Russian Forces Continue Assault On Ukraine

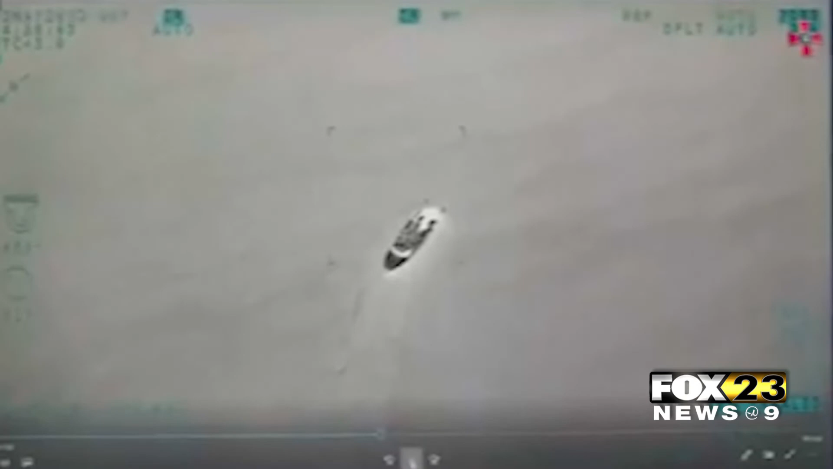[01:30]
The assault coming after new video claiming to show Ukraine destroying Russian patrol boats near Snake Island in the Black Sea.